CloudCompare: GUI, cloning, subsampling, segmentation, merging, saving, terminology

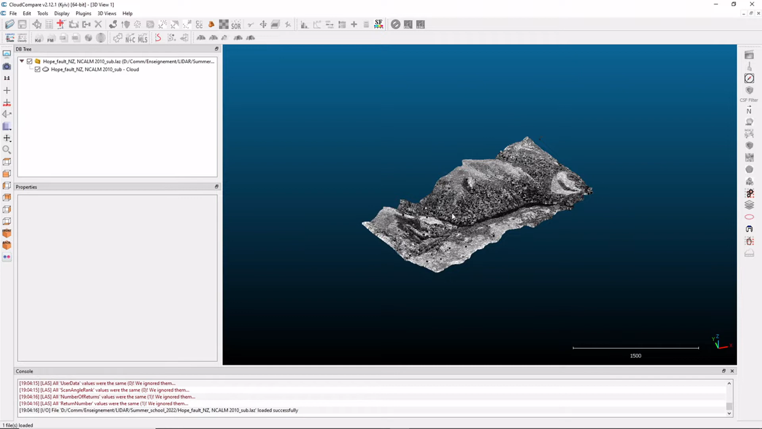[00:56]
Here, this is your airborne LiDAR data.
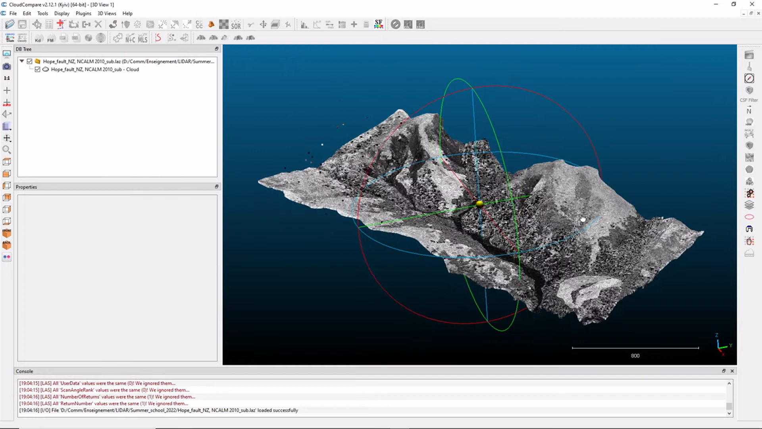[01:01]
On the left part of this 3D view, you have the database tree, which shows the available and the loaded point clouds. Here, we have one point cloud, it's signaled by this little cloud here. If you click here, you see that this point cloud is selected, and it is signaled because you have this yellow rectangular element surrounding the data.
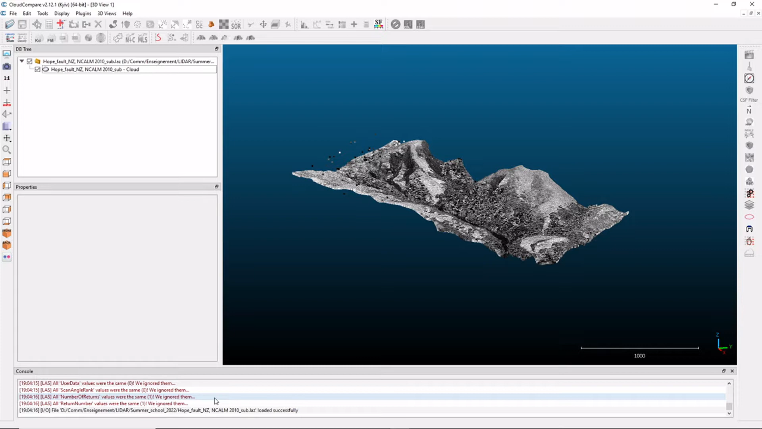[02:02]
And you have obviously various menus and icons here around your 3D views. And at the base, you have a console, which will display some information depending on the operations you perform. So now we're going to explore how we can manipulate the data in 3D. So if you left click on your data, you can rotate it around this little yellow sphere, which is your rotation point. If you right click, you can move it in the various direction like this. And using the scroll button, you can zoom in or zoom out.
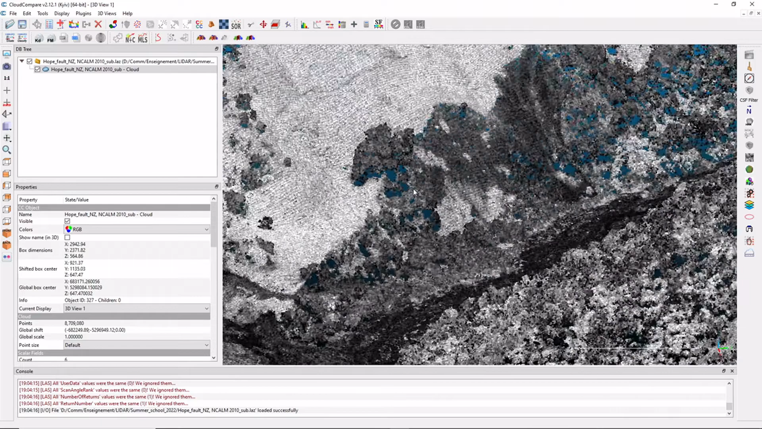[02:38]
We can, for instance, zoom in very close to the data. And you'll see that what we are actually seeing is really point clouds. The data is made of individual points. If your points are too small and you want to increase the size,
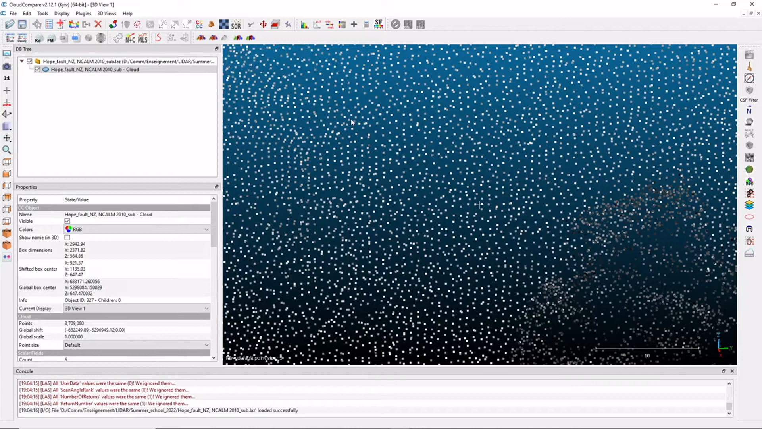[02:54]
you can go on the left corner with your mouse and you can increase the size of your point cloud like this. OK?
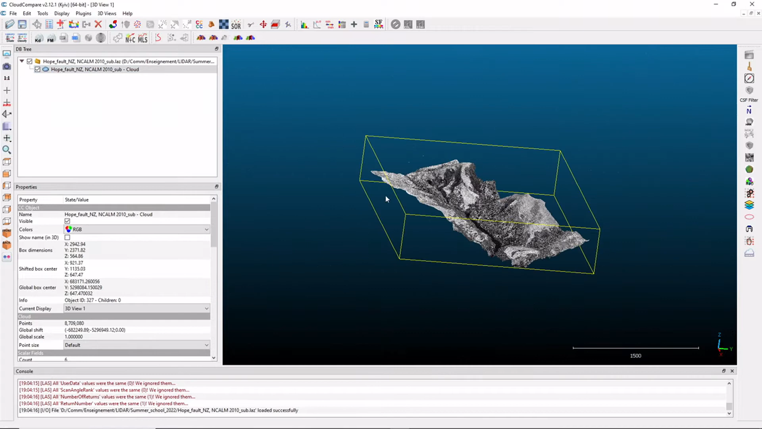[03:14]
You click and you'll go back to a general overview. You have a set also of predefined views. Here for instance, this one is quite useful. This is a top view. And the data is aligned here, as you can see, along the X and Y direction. OK? You'll note that you have a scale, which is here. You'll note that in Cloud Compare, you don't have any units indicated because by default,
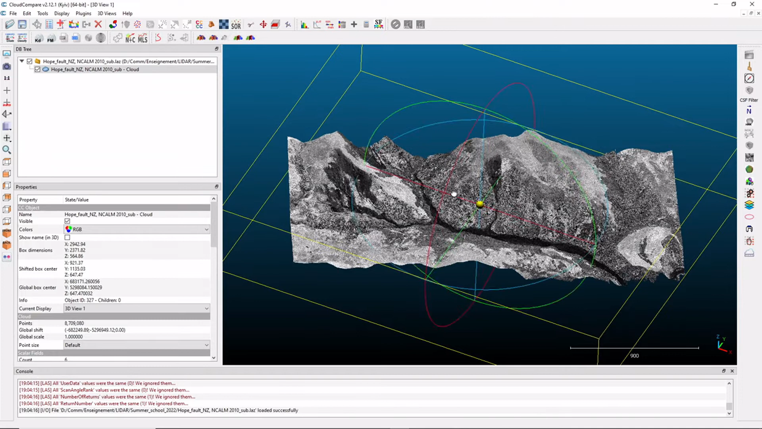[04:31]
Which means that if you make a mistake, if you delete one point cloud, you're going to lose it definitely. So it's a good thing to, for instance, duplicate your point cloud to test some values calculation on it and leave an original one available. To do that, you select your point cloud. And you're going to go in this icon here with the two ships. It's a clone of the selected entities. And here you create a clone version of the point cloud. It's exactly the same.
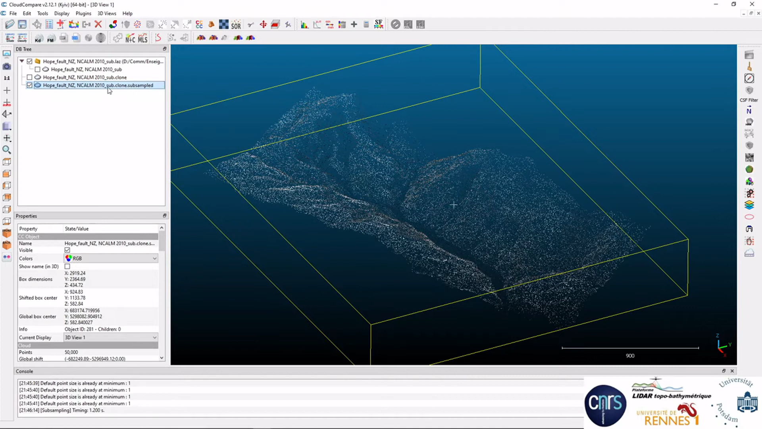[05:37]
And CloudCompare will randomly pick 50,000 points and create a new subsample version of the data. Okay. The second version here is with the space function.
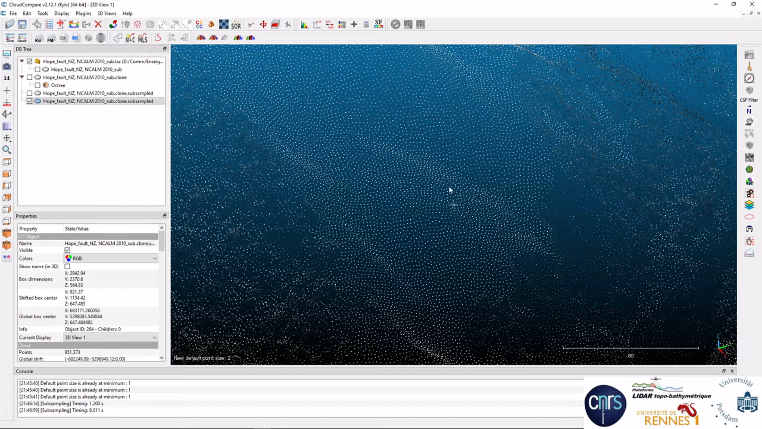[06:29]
but if you zoom in, you can clearly see that the density of points has decreased and it's also much more regular.
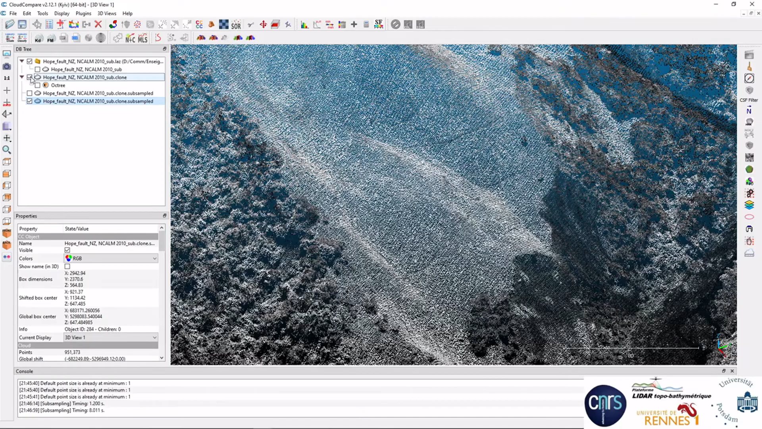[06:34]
If I compare with the original version, it's definitely sparser. And if you look at the final number of points, we have less than one million points.
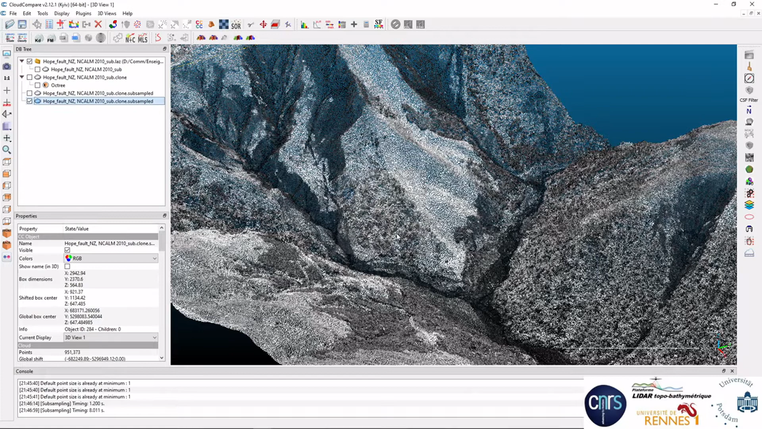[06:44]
So a very useful function to quickly reduce the number of points. When you start to have several points, point clouds, sorry, like this in your database tree, it's interesting to try to start to organize things a bit. So you can, for instance, add an empty group, which is a directory called test, and you can move your point cloud in it. You can obviously rename them, special subsampling,
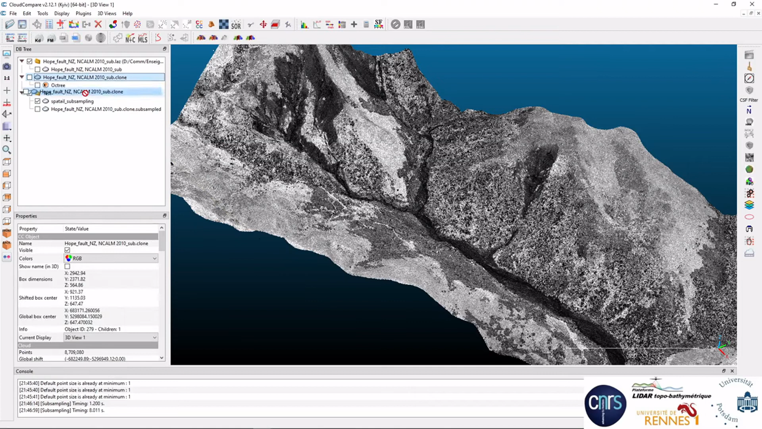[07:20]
for instance, etc., etc., so that you can keep track of things.
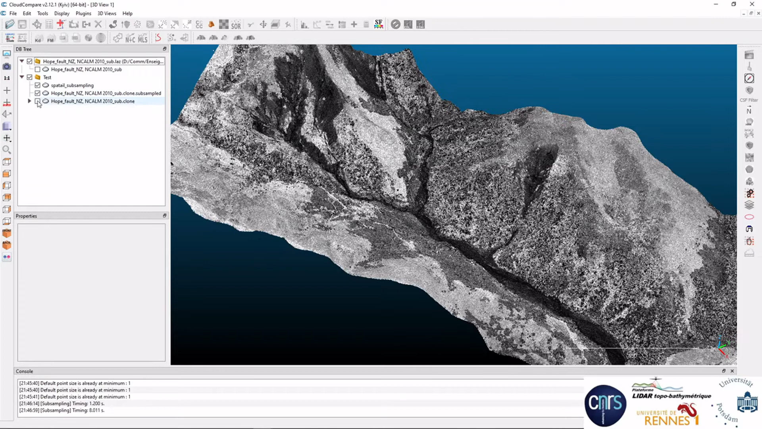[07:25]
If they are all visible, if you untick on the directory, they all disappear.
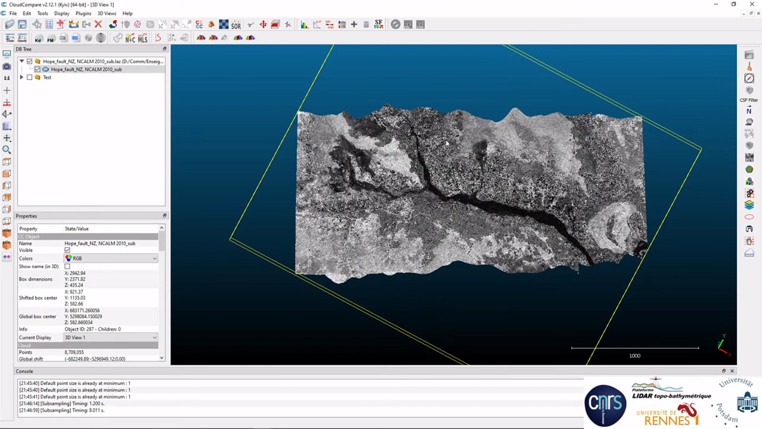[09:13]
to cut the data in two parts, we can select, for instance, a top view. Then we go back to Sizer, and if we want to have a rectangular selection here, we can select it, and we can do something like this, for instance, here, and if we're interested in this part, but we don't want to lose the other one. Here we press the green button here, and now two clouds are produced. The previous one has disappeared.